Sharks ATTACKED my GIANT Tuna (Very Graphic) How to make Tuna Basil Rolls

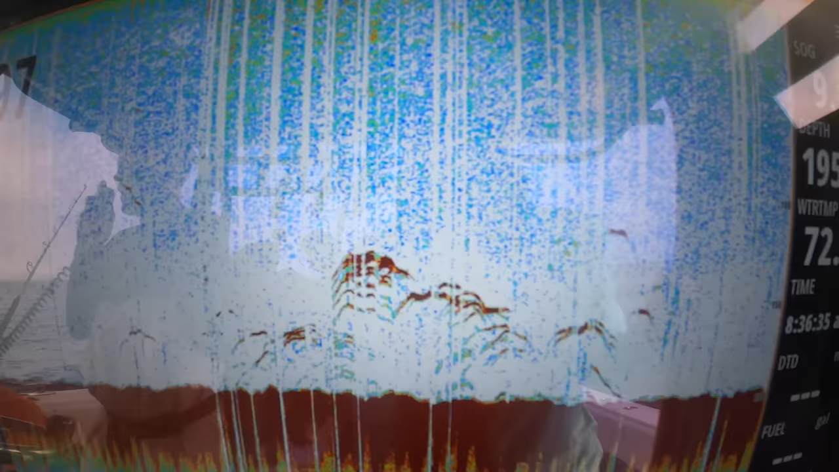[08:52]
We came over top of them. They didn't like it. We pulled the poppers out. We seen a couple of them chase some baits out of the water.